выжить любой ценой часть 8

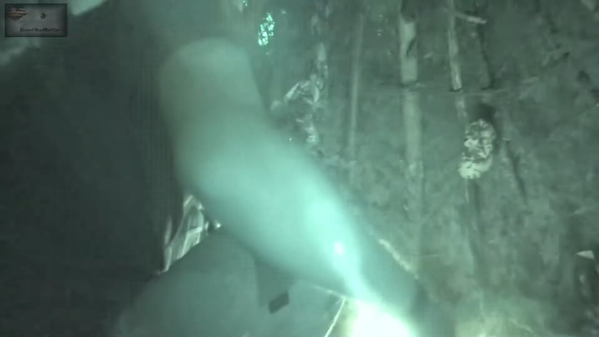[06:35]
Что у них здесь есть интересного?
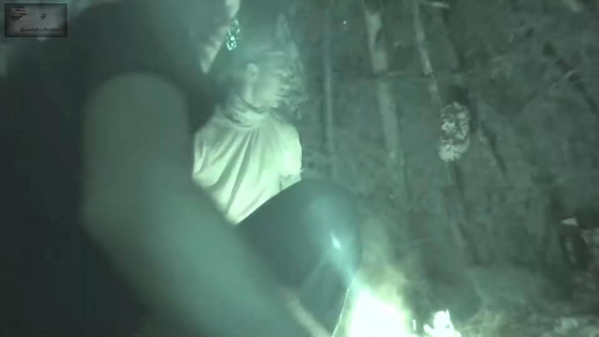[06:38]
Нихуя нет, как они вообще тут поместились. У них, видимо, реально нихера и не было. Может, так и тепло.